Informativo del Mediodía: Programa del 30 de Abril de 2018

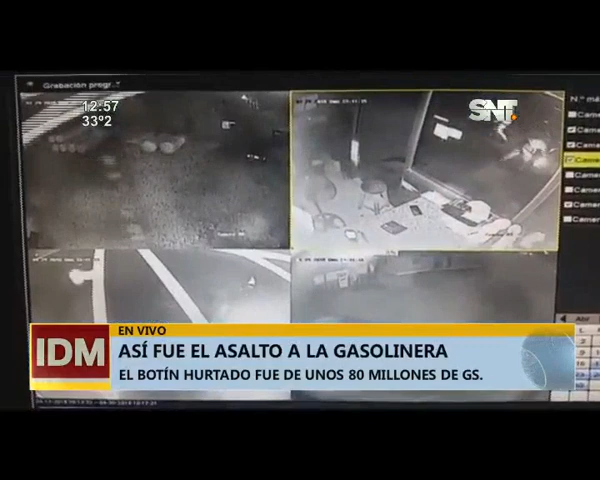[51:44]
Llegaron a bordo de un vehículo que posteriormente fue abandonado a una cuadra de esta estación de servicio. Y ya contamos con las imágenes de circuito cerrado del momento en
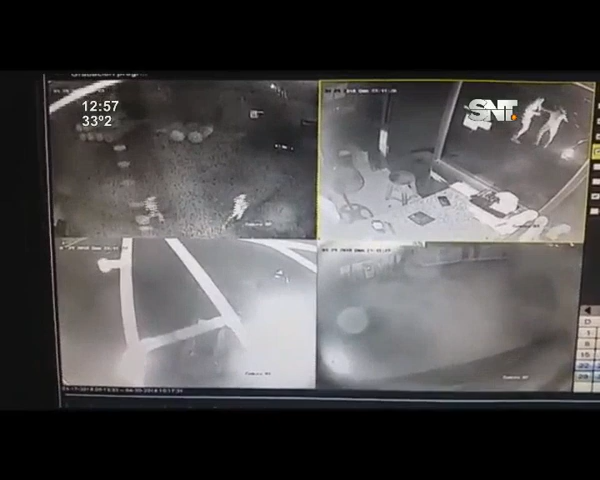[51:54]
que el personal ya estaba cerrando la estación de servicio y llegan estos criminales directo, van hacia la zona donde se encuentran los empleados. Uno a uno los van sacando, apuntándoles con armas cortas, es lo que podemos ver o confirmar de acuerdo al relatorio también de las víctimas. Les hacen primero arrodillar y posteriormente le llevan a un sector de la estación de servicio, uno a uno.
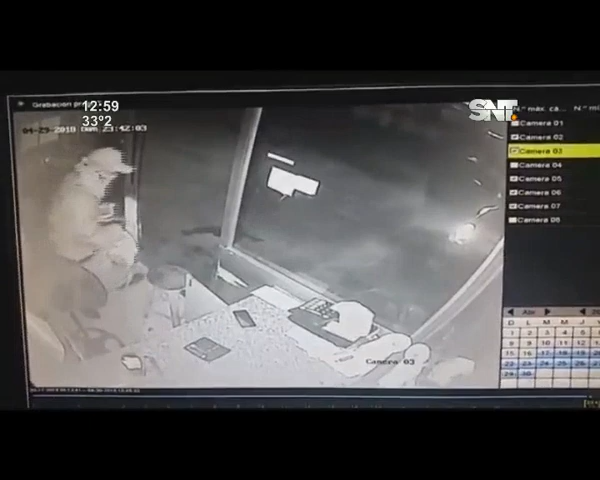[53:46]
ya les indica que el trabajo estaba terminado, se retiran del lugar de acuerdo a las imágenes del circuito cerrado que acabamos de acceder. Se pueden ver aproximadamente a tres personas, las que habrían llegado a esta estación de servicio, estacionan el vehículo que posteriormente fue abandonado y luego ya parten una vez con el botín abierto la caja fuerte. Estamos hablando de gente que tienen manejo absoluto para la apertura de cajas de seguridad,
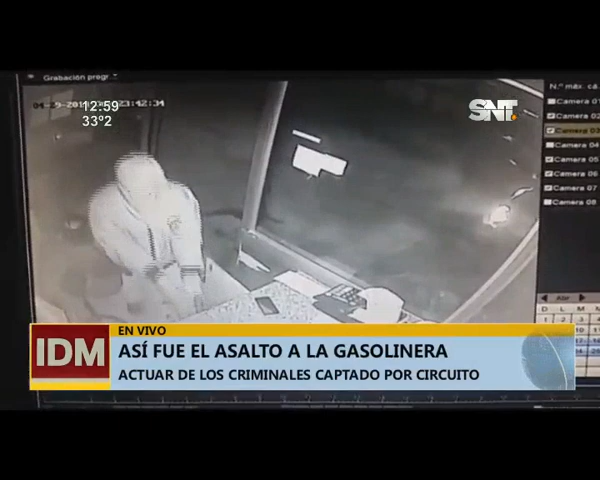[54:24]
no son más de un minuto lo que se toma para abrir la caja fuerte, ver el código y posteriormente sacar el dinero. Vamos a estar ampliando sobre este asalto que ocurrió en una estación de servicio del emblema Petropar con ustedes. Gracias, Blanca. Además,